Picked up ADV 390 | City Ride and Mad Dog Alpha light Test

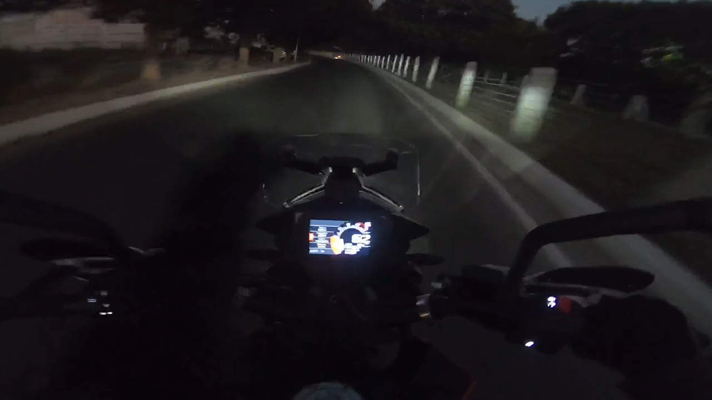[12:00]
आई एम जस्ट अबाउट टू रीच होम इन लाइक 5 minutes फ्रॉम नाउ एंड इट्स ऑलमोस्ट डार्क एंड लेट मी शो यू वॉट सॉर्ट ऑफ इफेक्ट द मैड डॉग्स एल्फा ऑक्सिलरी लाइट इज केपेबल ऑफ ब्रिंगिंग।
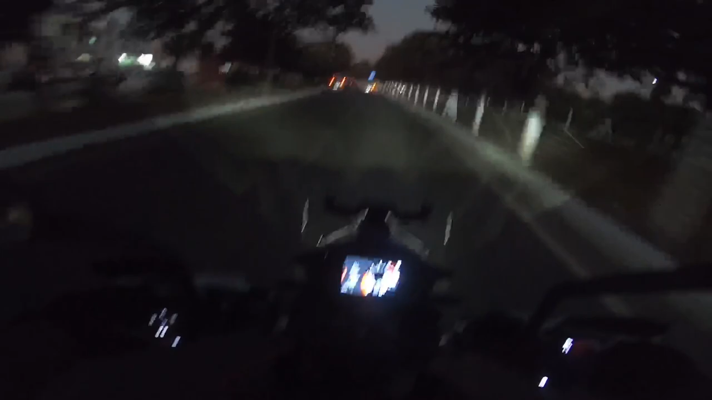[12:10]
सो दिस इज द स्टॉक हेड लैम्प of the ADV 390. That's the high beam, if you can see the dipper, that minor difference, minuscule difference if I may call it. And I think everybody was right when they recommended me the auxiliary lights on the first day. And now here we go with the Mad Dogs. Damn, this is fully illuminated. This seems like day. What throw.